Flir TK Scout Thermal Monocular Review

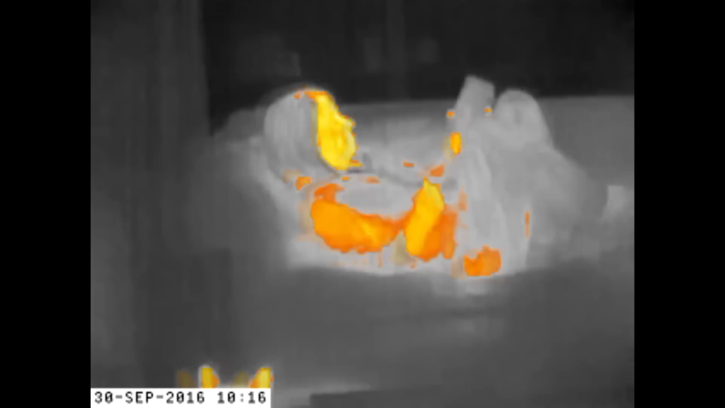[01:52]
And that heat translates into being able to see even better than night vision. Whereas with night vision, even military grade night vision.
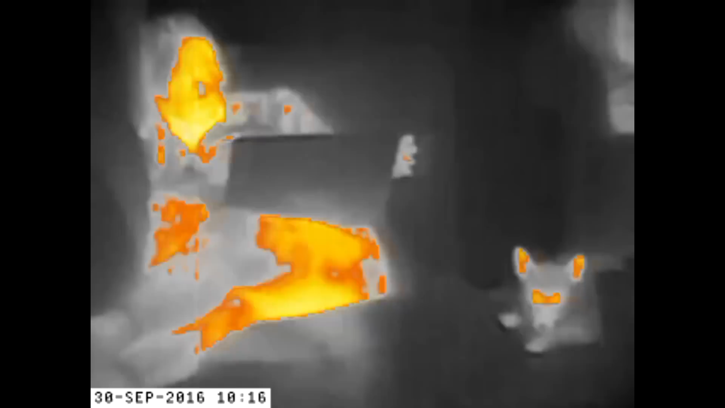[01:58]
You can see it's almost like daylight, but there are things that can be hidden that cannot hide from thermal imaging.
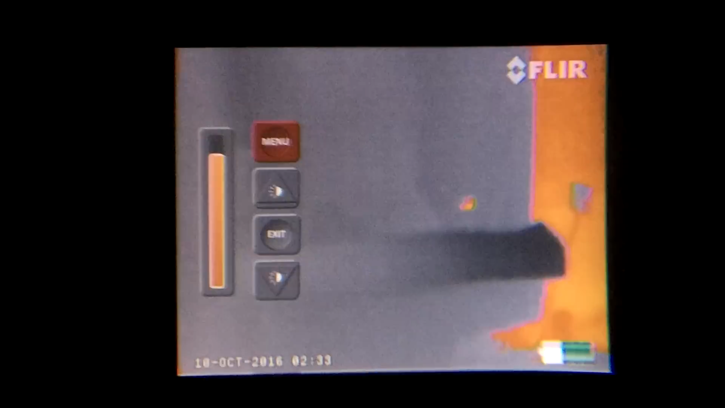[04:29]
Then we go to our color palettes.
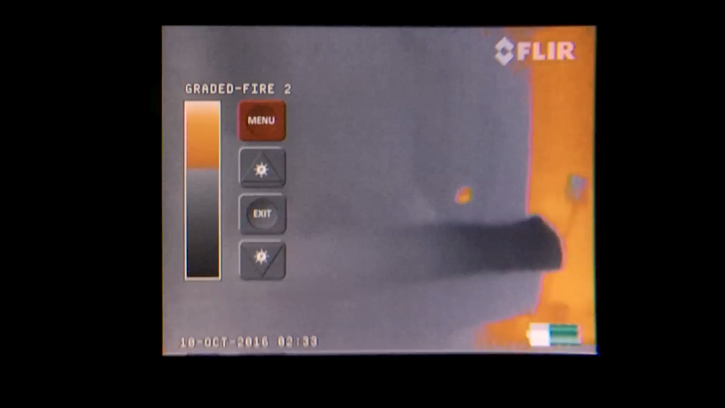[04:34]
And you can scroll through them with the up and down buttons.
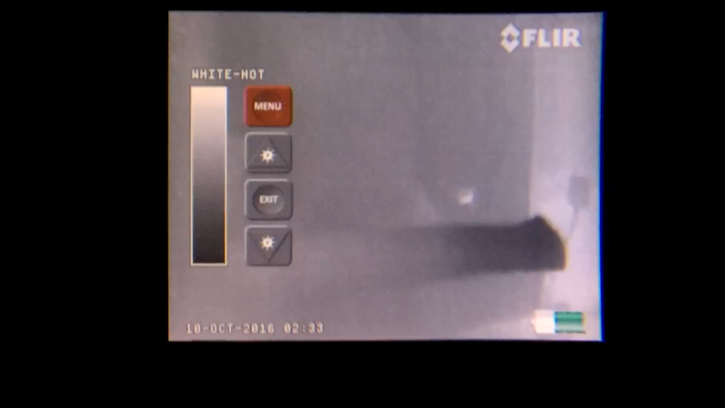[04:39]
And as you can see, you can go through each one. Very easy.
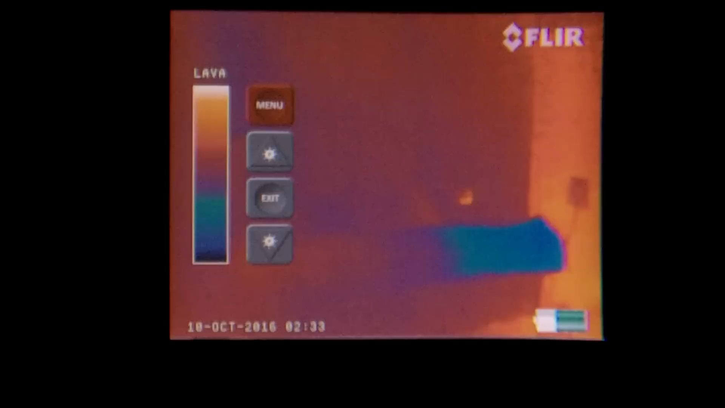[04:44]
Again, very intuitive. I mean, it's just phenomenal.
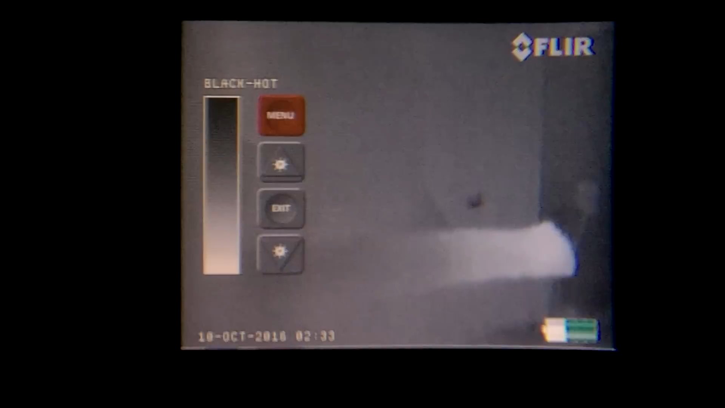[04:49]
Exit and we're done. And you also have a diopter adjustment right here on the side.
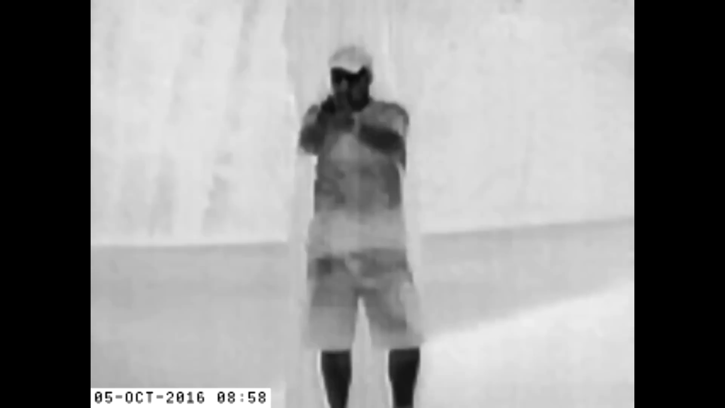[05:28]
And again, it's all the areas are turning black. I've really liked this color or this scheme.
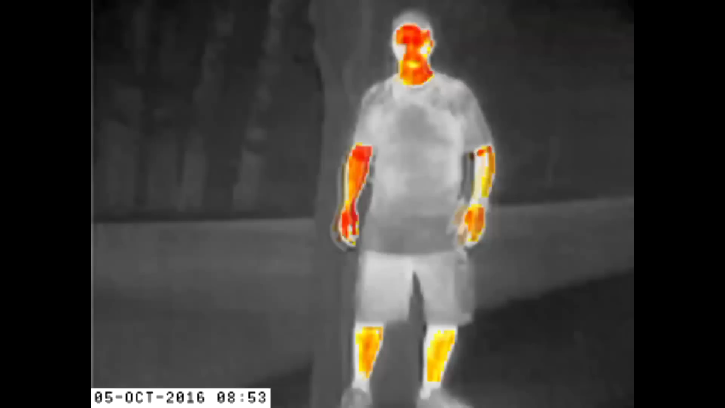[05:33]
Now we have the Insta Alert. And this is orange, kind of a low grade.
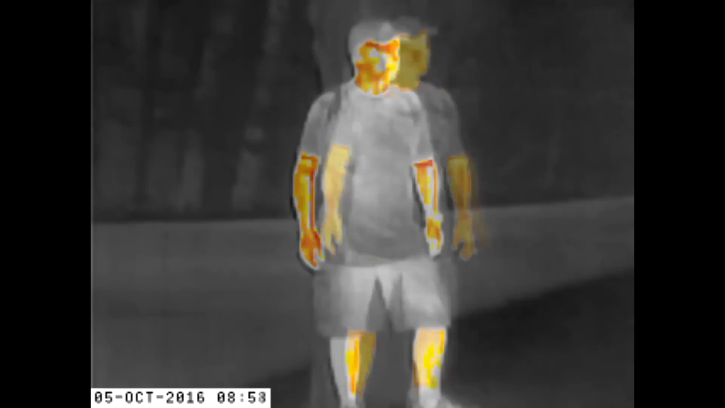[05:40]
Then we move into the fire one, the graded fire one, which is pretty orange.
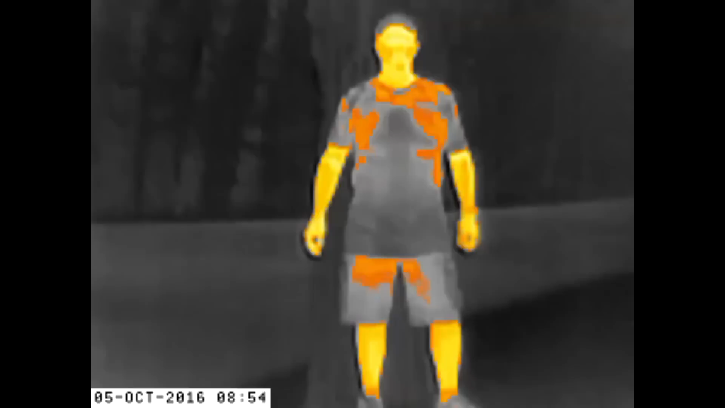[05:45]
And then the graded fire two, which gets even brighter, really more of a yellow.
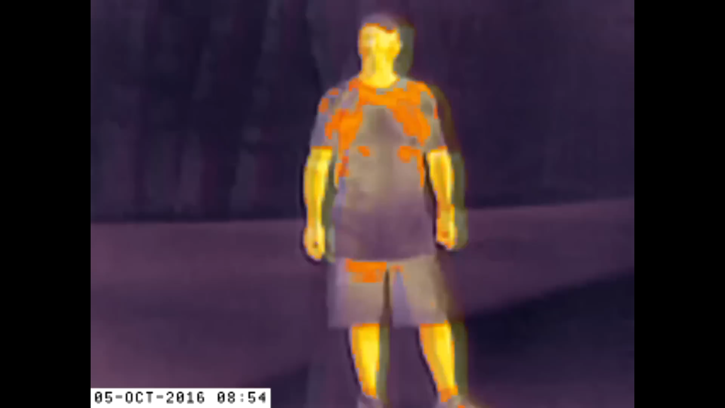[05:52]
The iron, again, yellow, but a lot of the background, a lot of contrast.
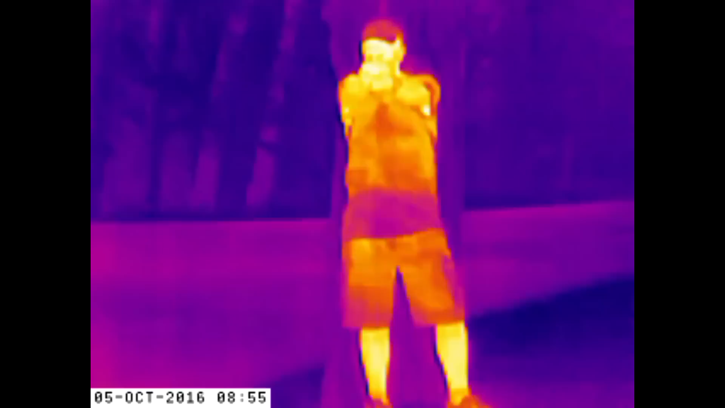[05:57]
And this, there are certain things you can find that this might be better for.
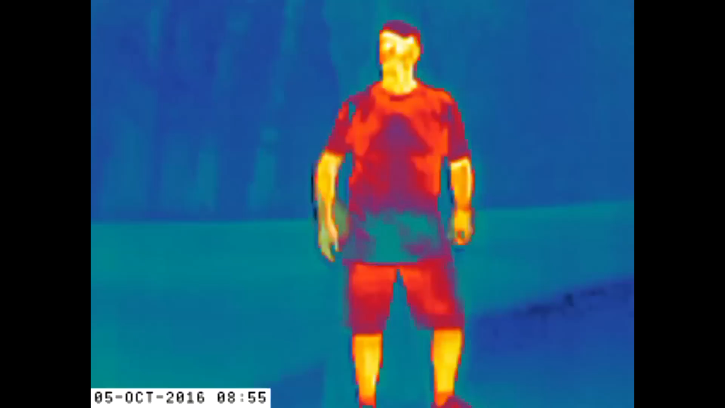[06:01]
Then we have the lava. I'm getting kind of hot there.
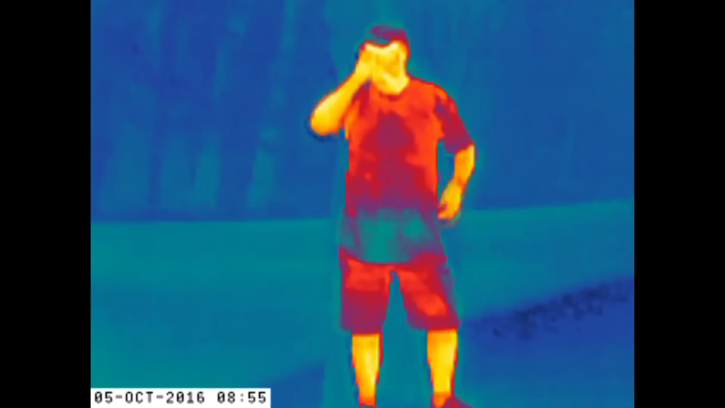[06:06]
The lava turns out a lot of color, but yet the white, the orange shows up. And then here we have the rain.
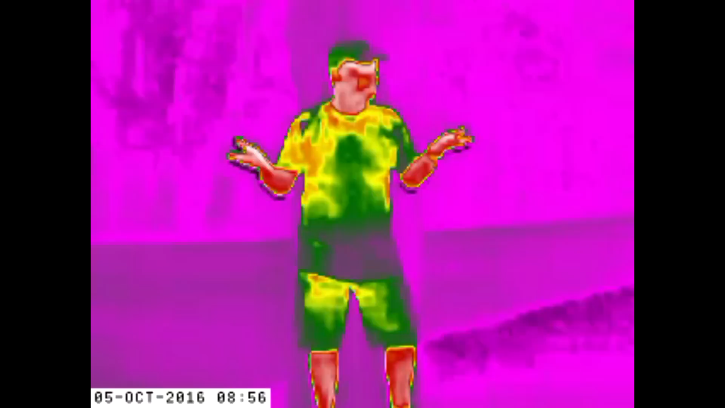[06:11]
Again, still, we're kind of a reddish brown for the hot spots.
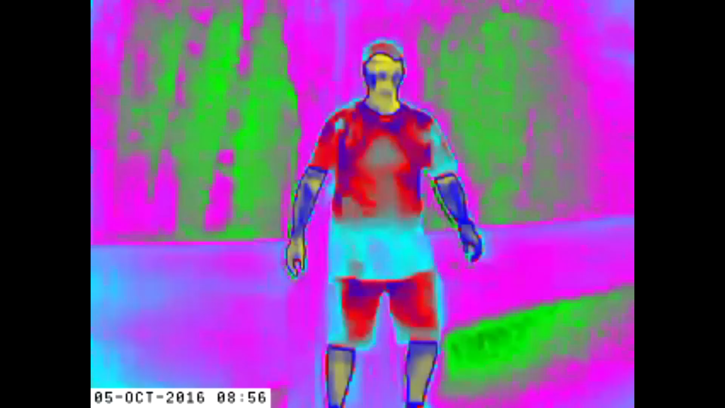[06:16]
And then the color wheel, which is blue. Your spots are turning blue. And these are the nine different color pallets.
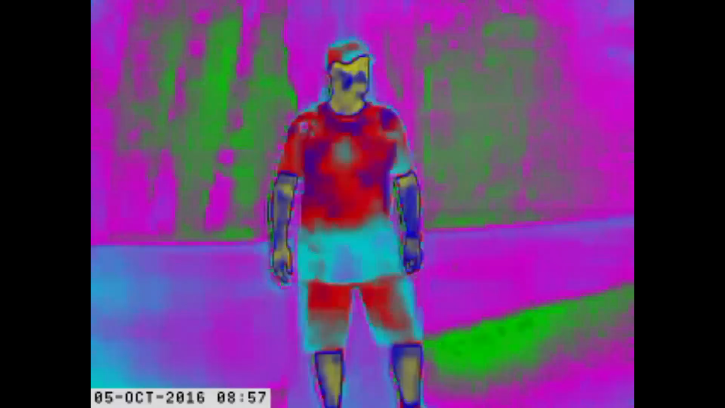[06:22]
Now to give you some samples, here I am with a rifle and I'm out at about, you know, 75, 80 yards.
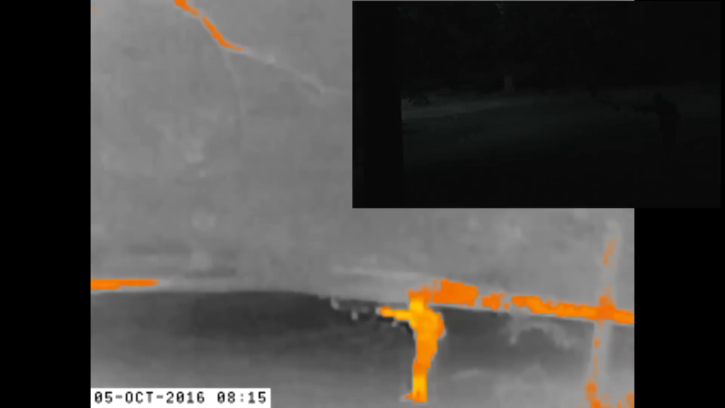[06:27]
And you can see this field.
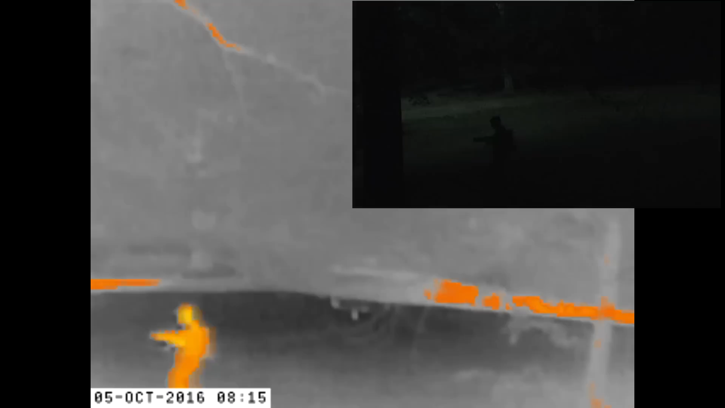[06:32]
Now up in the right hand corner is the actual video of this going on. This will show you as close as I can get.
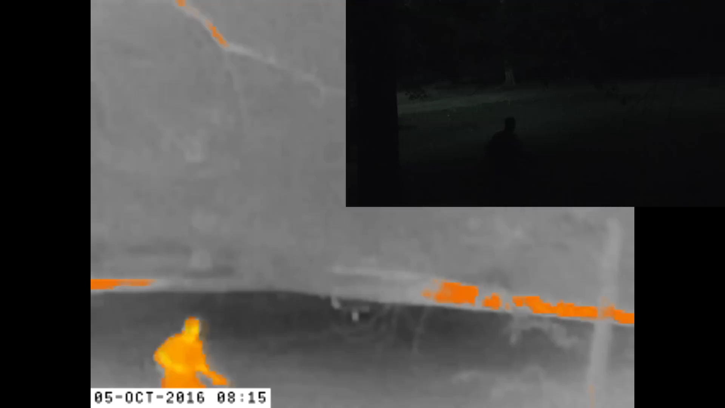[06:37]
It's very difficult to see the top, but see, you can definitely see the thermal image coming up.
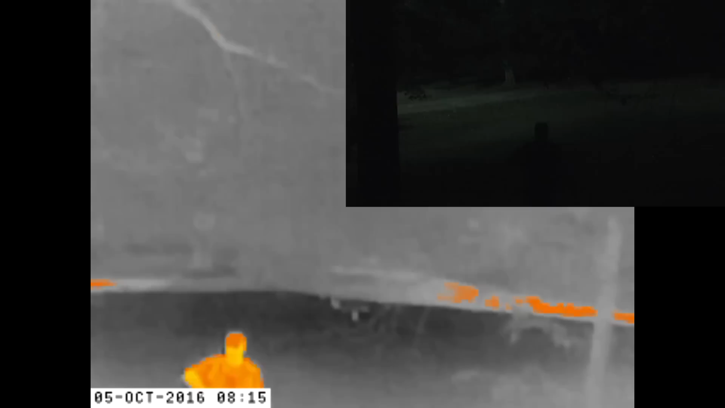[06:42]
And that's one of the things I really like about this.
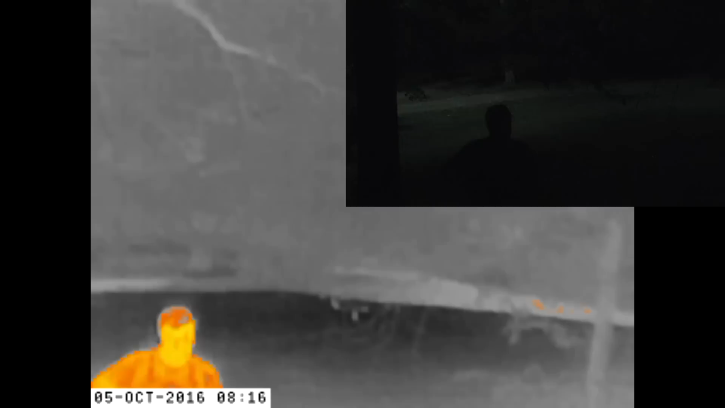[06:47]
It's bright. It's solid. You know that you're looking at something that's really not supposed to be there.
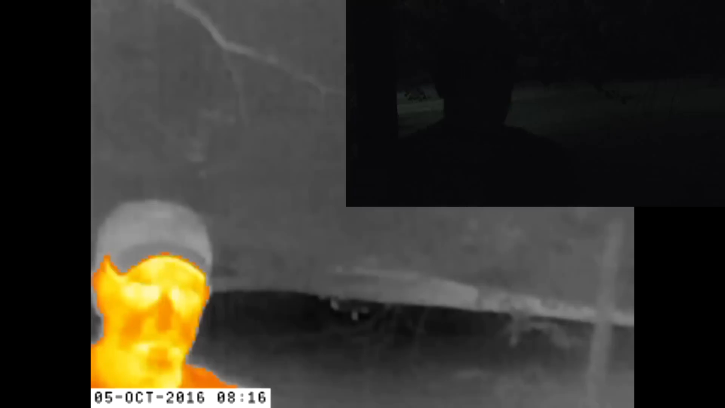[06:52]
And here I come up to the camera. You can see how I pass it.
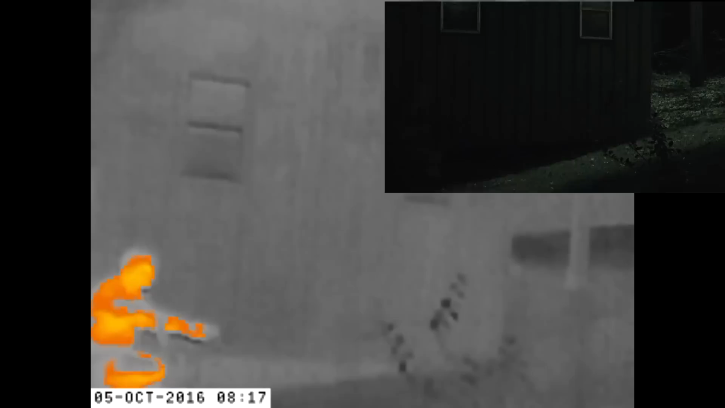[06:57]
Now here I'm in a building and you can see in the top right corner that it is super black right there.
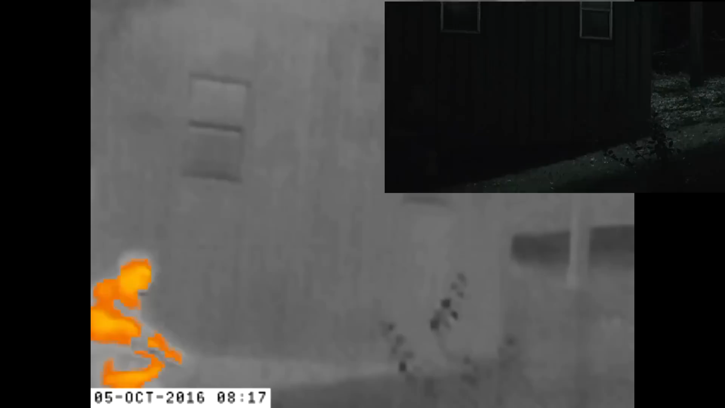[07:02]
In fact, I'm shining my light just so I can give you a reference, but I'm walking up behind the building. It's pitch black.
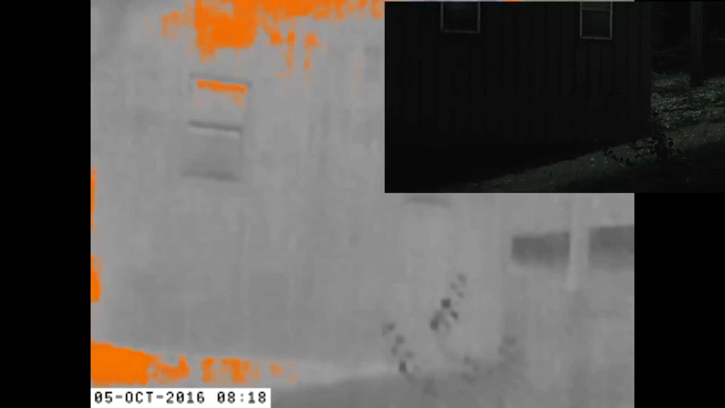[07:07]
And this gives you a general idea of how
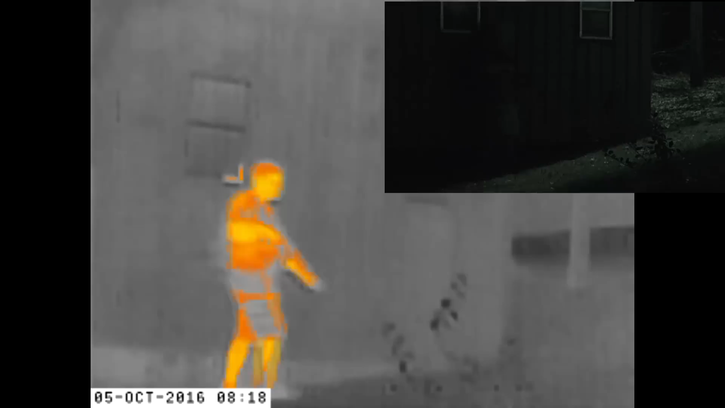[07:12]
much advantage you can get by using this thermal imaging.
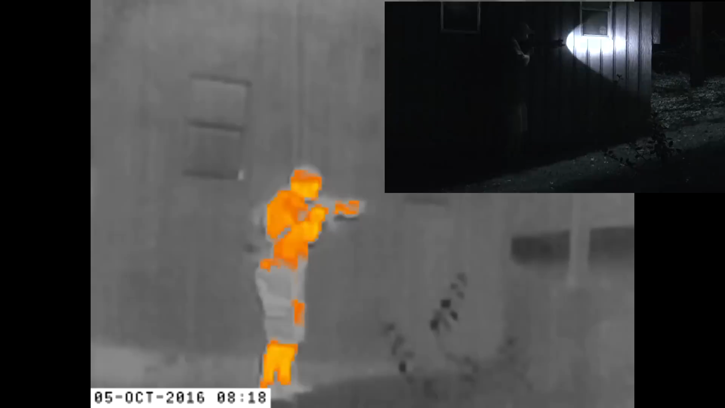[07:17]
I mean, this person, which is me, obviously, would not be seen with the naked eye except maybe picking it up a little bit.
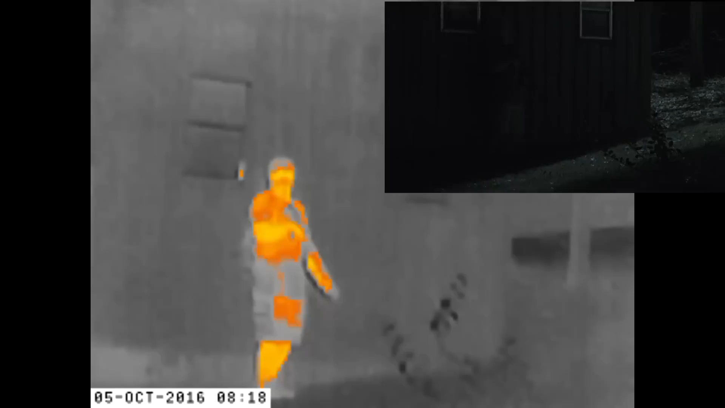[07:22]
This way you can identify what's going on right here on the screen.
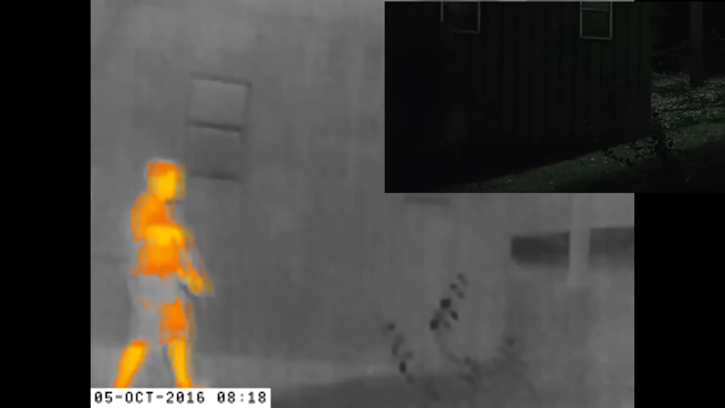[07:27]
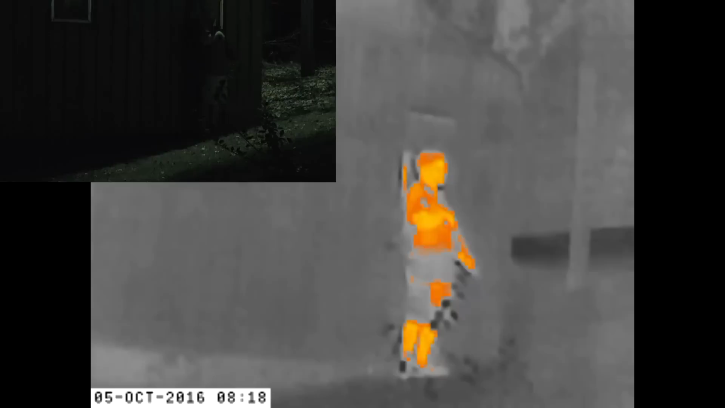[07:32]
And then I'm going to come around this building and I'll shine the light and you can kind of see in the top picture.